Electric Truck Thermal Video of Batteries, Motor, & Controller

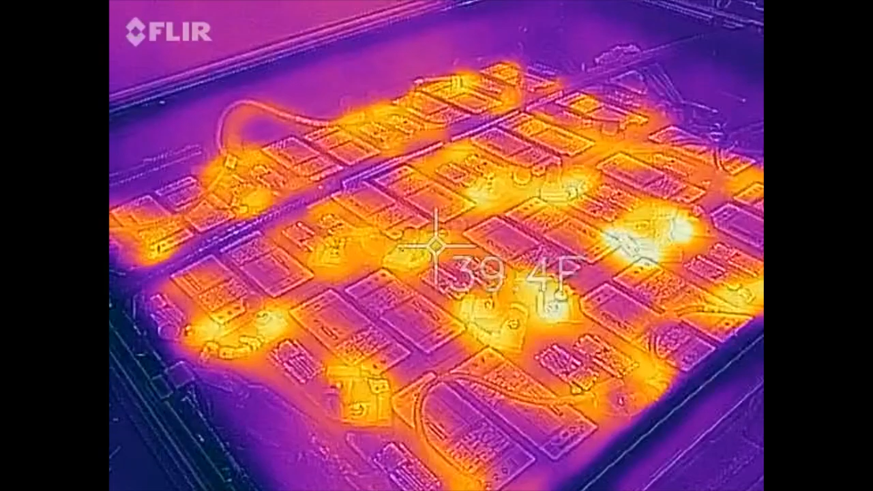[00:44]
and we can see that the connections on the batteries are warmer than the batteries themselves.
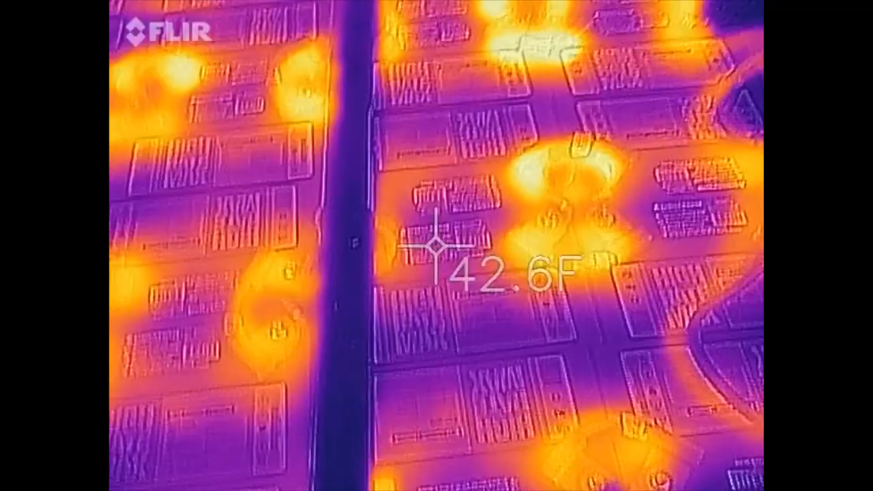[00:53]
On screen: spot 42.6°F
Kind of cool to see. If I put my hand just flat in the middle of one of these batteries,
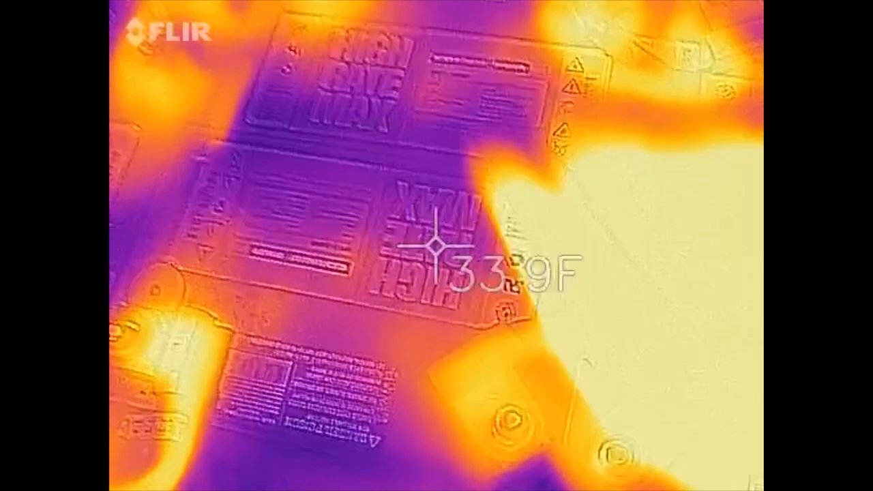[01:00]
it feels relatively cold.
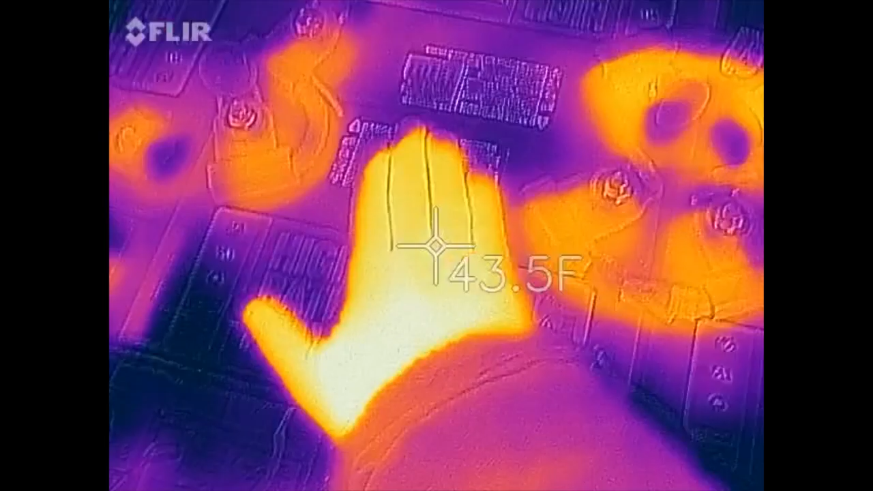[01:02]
On screen: spot 43.5°F
It's winter now, although it was really nice, it was a sunny day day, it got up above freezing. There's a nice hand print.
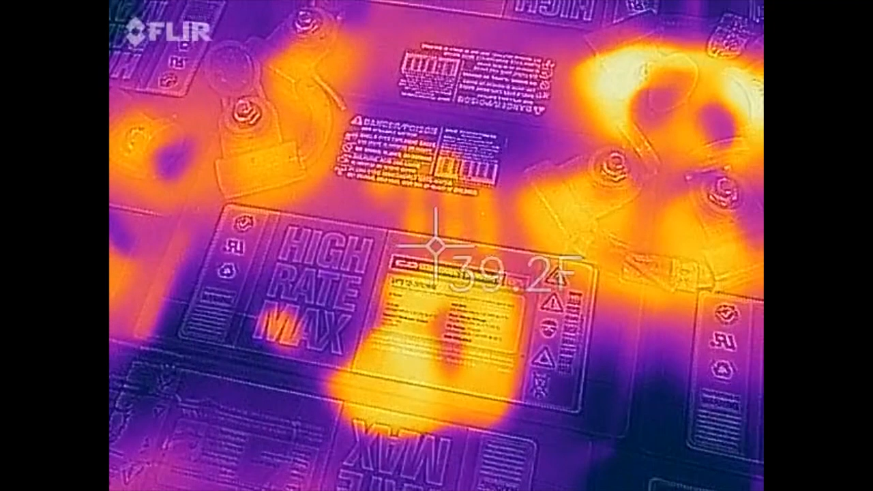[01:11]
But I can clearly see that, like where the battery cables are, is warmer than everything else.
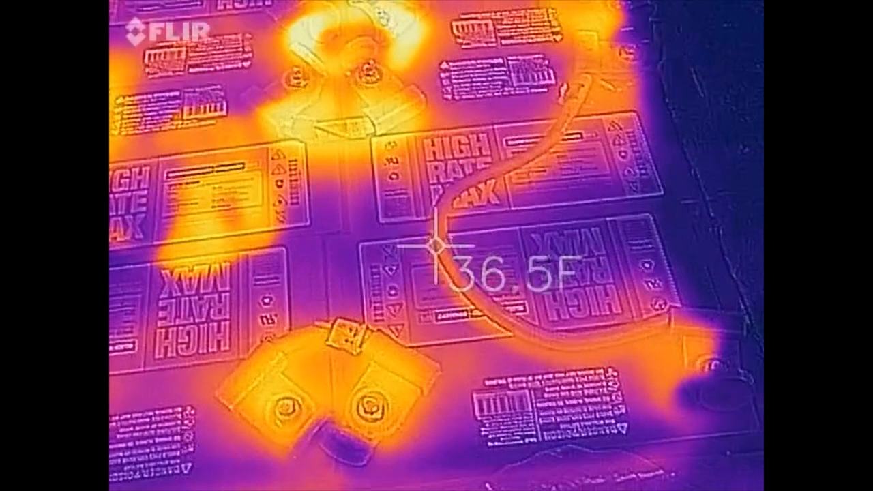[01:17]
On screen: spot 36.5°F
I'll feel this one. I mean that's, it's not warm.
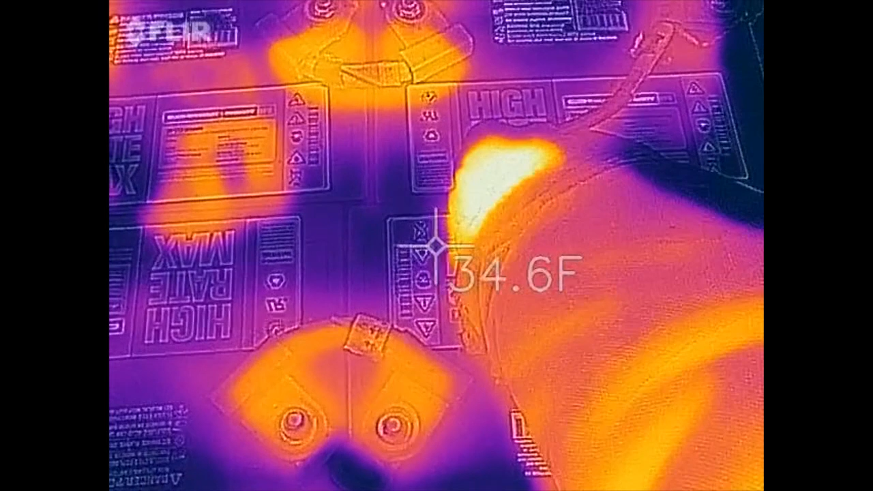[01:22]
On screen: spot 34.6°F
I mean all this is really pretty relative. I mean, if we look right in the middle,
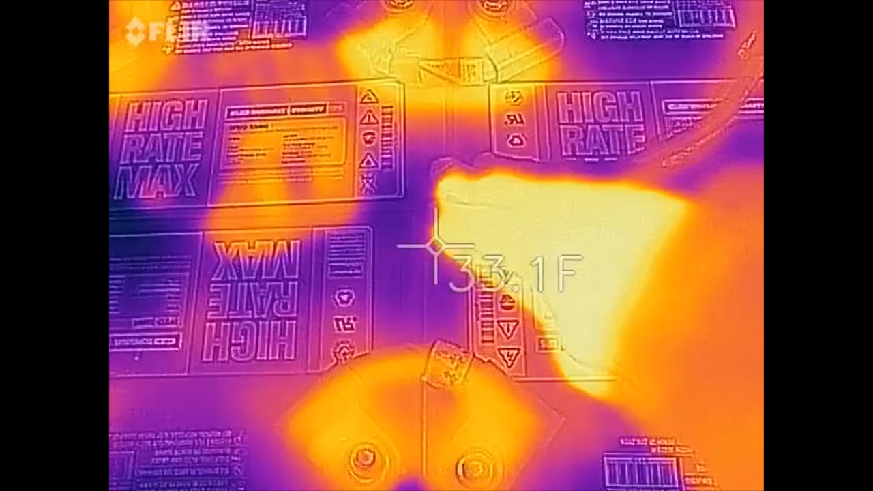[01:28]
that battery is basically at freezing, and that battery cable,
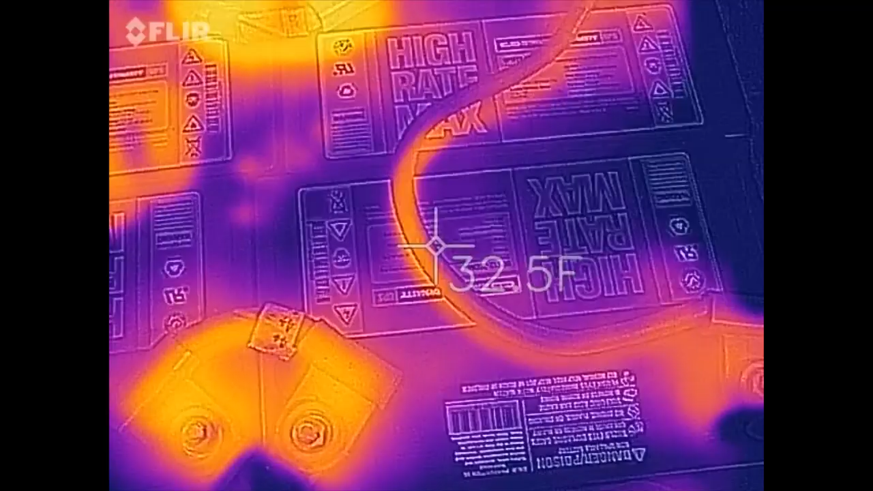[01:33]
it's really not especially warm.
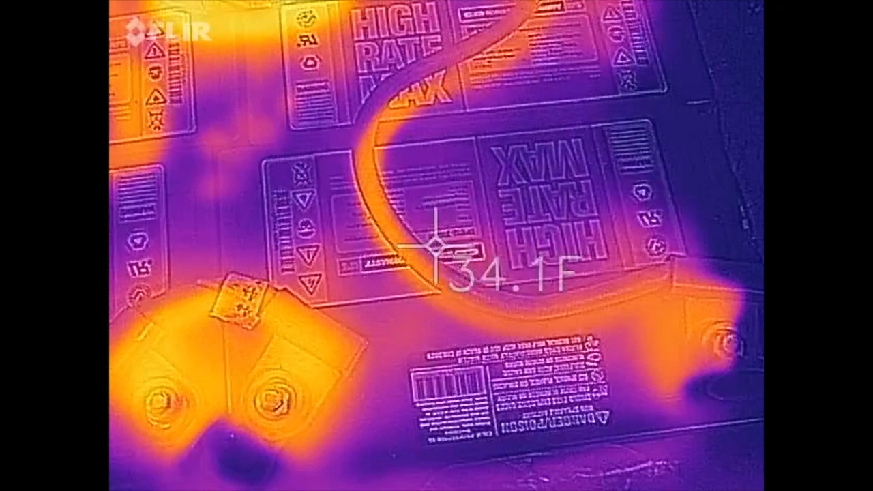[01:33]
On screen: spot 34.1°F
It's really only a little warmer.
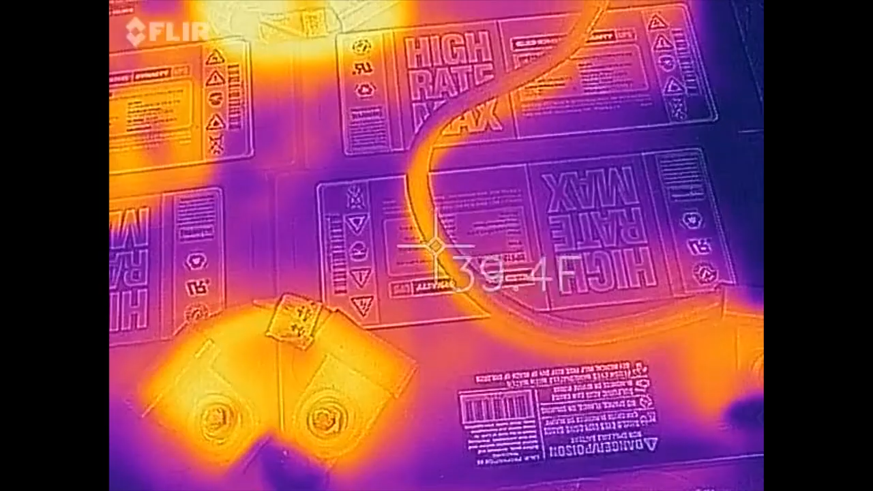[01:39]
On screen: spot 39.4°F
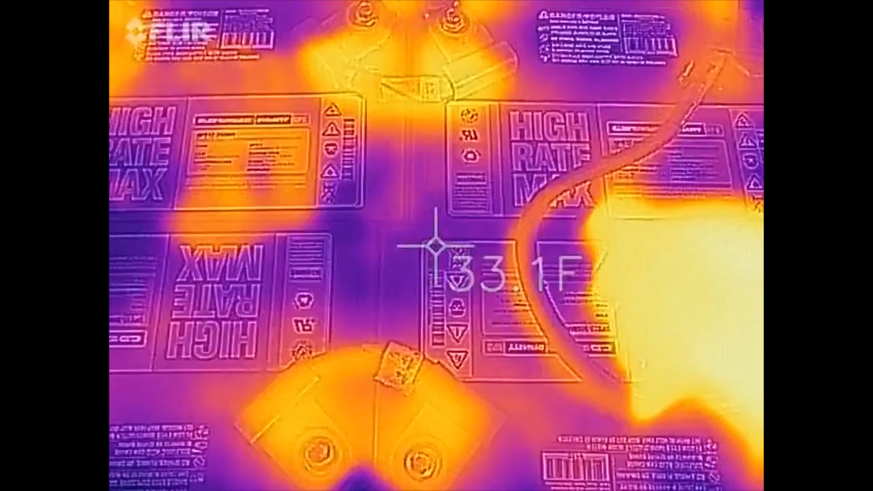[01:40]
Or even if I touch any of these terminals,
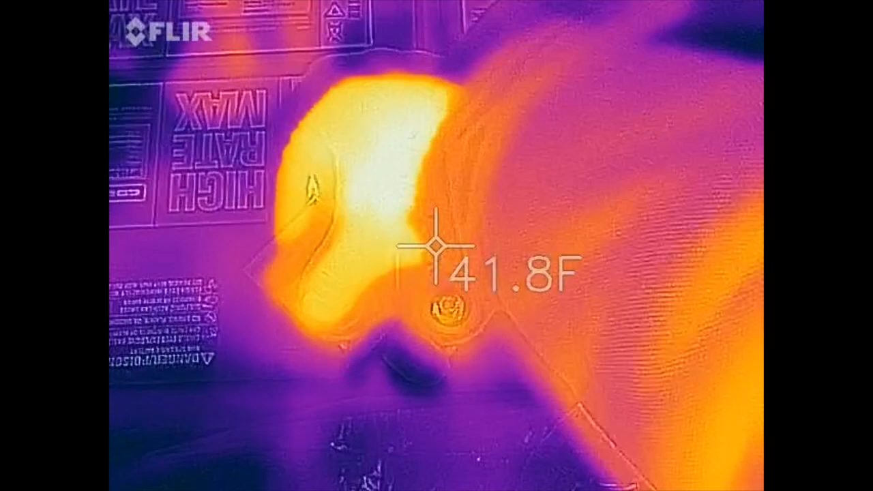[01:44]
On screen: spot 41.8°F
right there I can feel it's a little warmer.
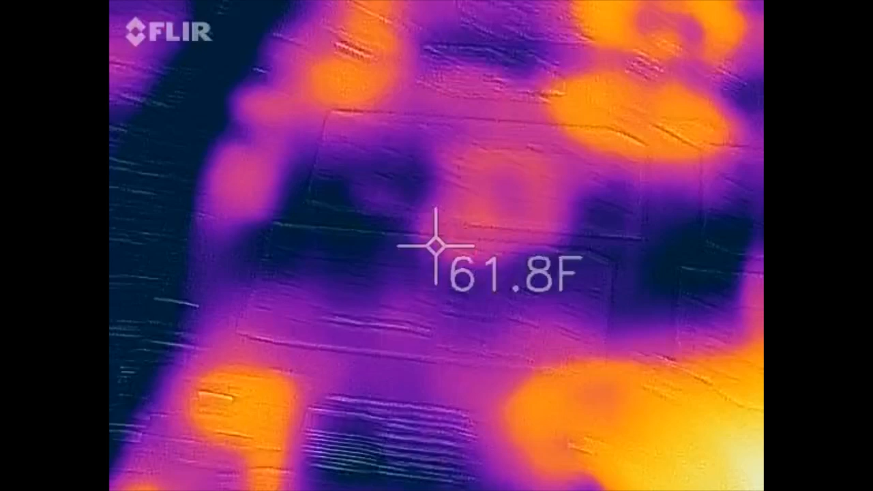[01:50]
On screen: spot 61.8°F
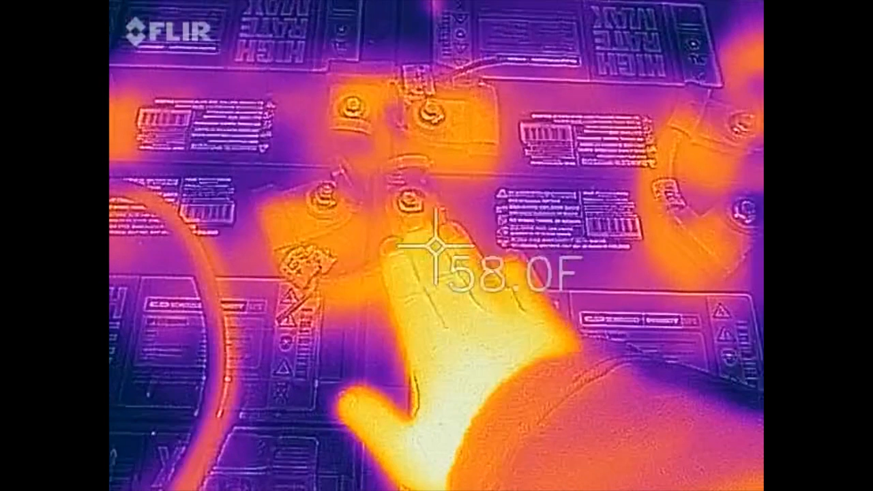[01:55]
On screen: spot 58.0°F
Yeah, although on the thermal image,
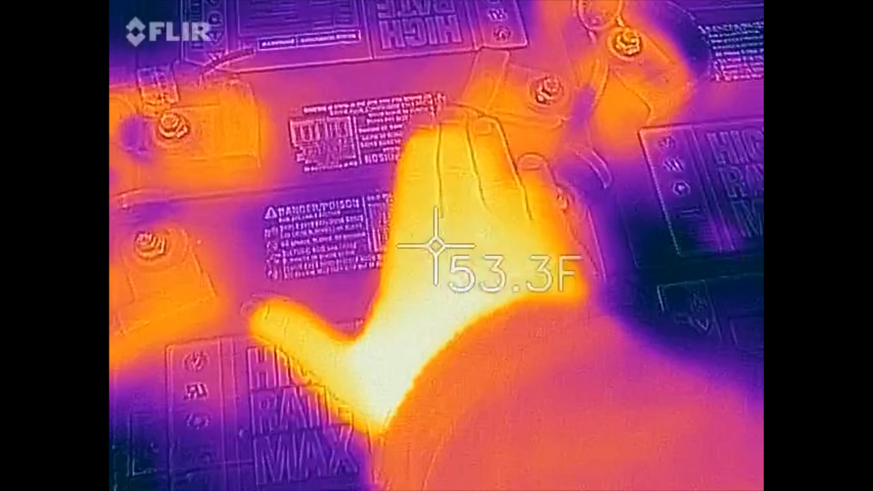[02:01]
On screen: spot 53.3°F
you can definitely tell where the current was flowing, the actual differences in temperature.
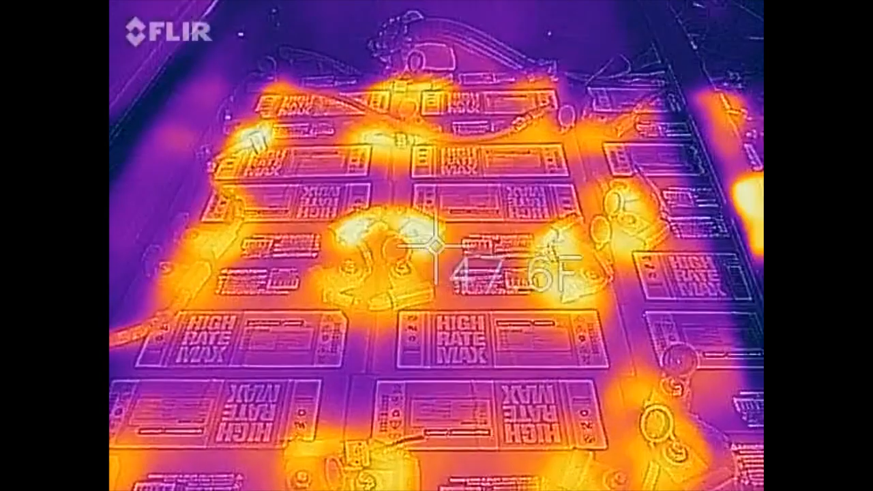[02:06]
It doesn't feel like a whole lot.
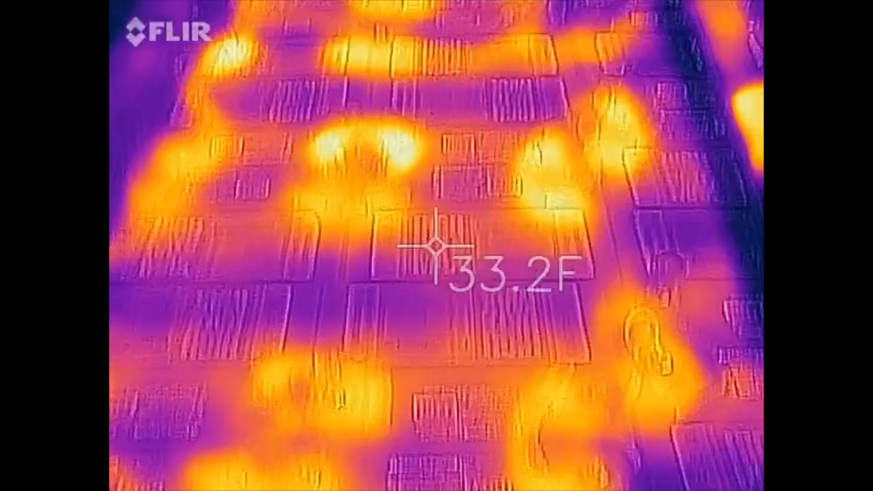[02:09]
On screen: spot 33.2°F
I'm going to try to see if I can find something really bright, maybe right over here.